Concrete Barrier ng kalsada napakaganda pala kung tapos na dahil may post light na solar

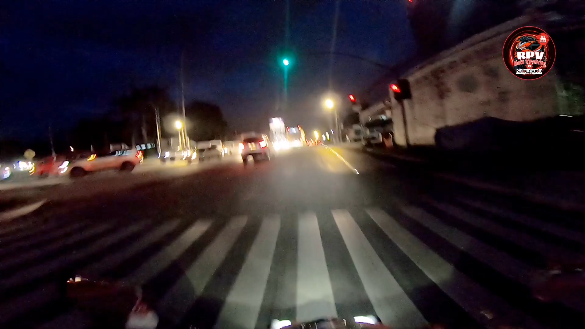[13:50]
tingnan yung bike lane mga kabarkats may mga lights nandito na tayo sa bantal mga kawarkad